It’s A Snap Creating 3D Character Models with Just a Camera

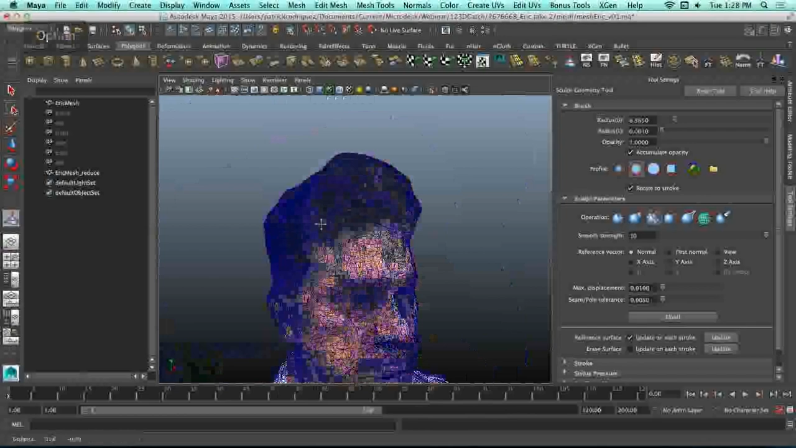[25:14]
You can see it's very dense.
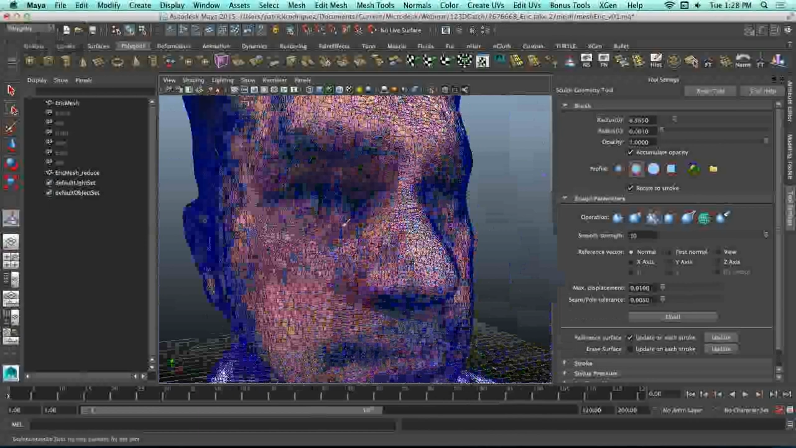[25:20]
And what I, the first thing I did was, as I took that model and I reduced its,
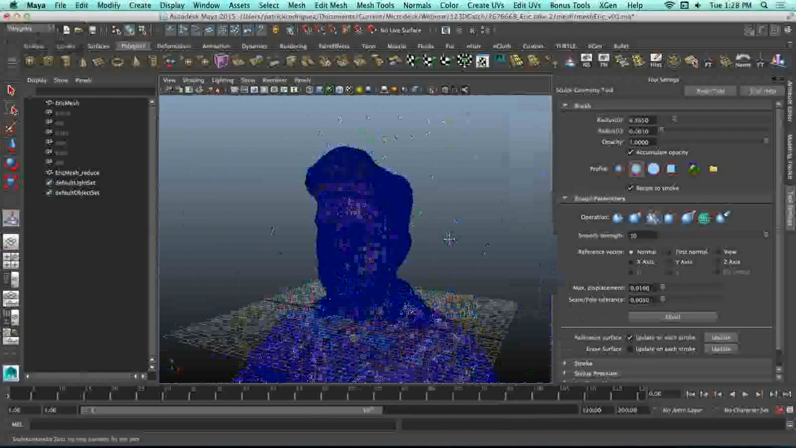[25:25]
I went over here to mesh and I did a little bit of reducing of it.
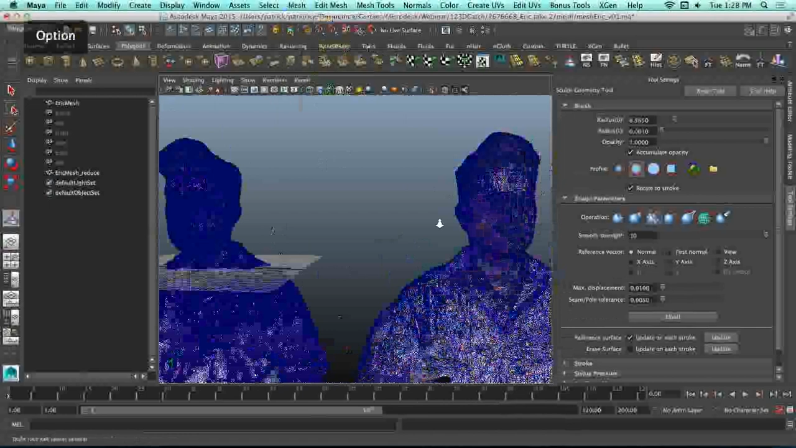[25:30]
So you can see between these two, the one on the left is, is, the one on the left is absolutely blue almost.
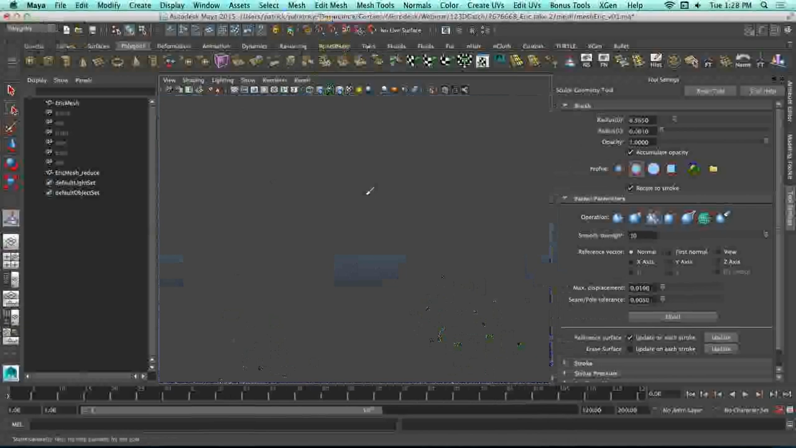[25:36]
And the one on the right, you can start to see some, some of the texturing.
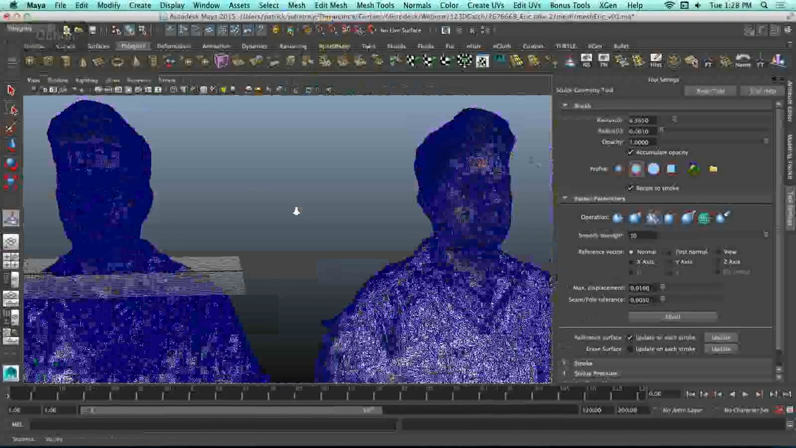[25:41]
If I turn off the wireframe, you can see that there's very little difference, actually.
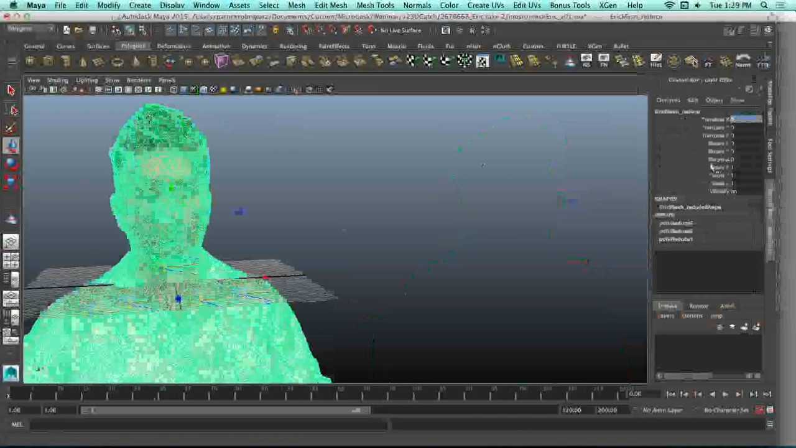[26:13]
I'm going to frame up on this guy. So what you can do is, well, my purposes would be, of course you can 3D print this guy. But what you can also do, and this, I would probably want to go back and do a better capture of this guy.